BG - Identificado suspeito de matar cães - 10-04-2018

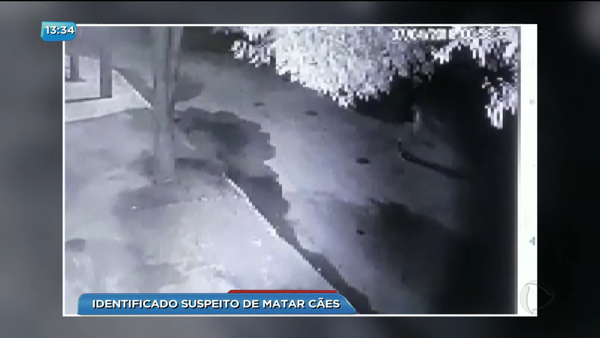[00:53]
Nesse vídeo, feito na madrugada de sexta para sábado, o homem foi flagrado por câmeras de segurança com uma sacola, que parece estar cheia de carne envenenada. Segundo testemunhas, ele jogou os pedaços até por cima dos muros.